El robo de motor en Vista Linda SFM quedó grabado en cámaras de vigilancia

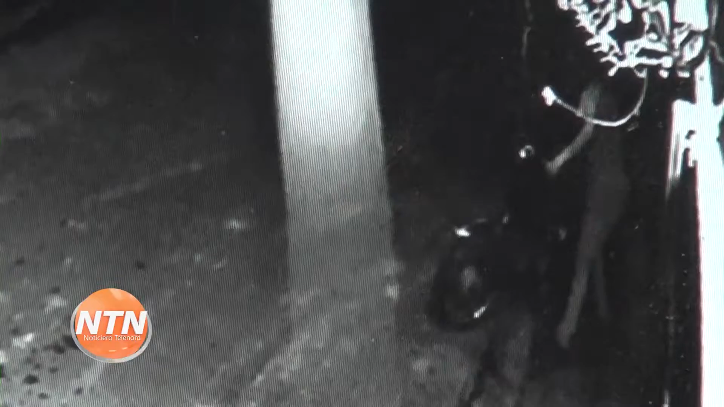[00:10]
El video muestra cuando el maleante llega al lugar con una pata de cabra en la mano y momentos después de romper el candado carga de manos la motocicleta.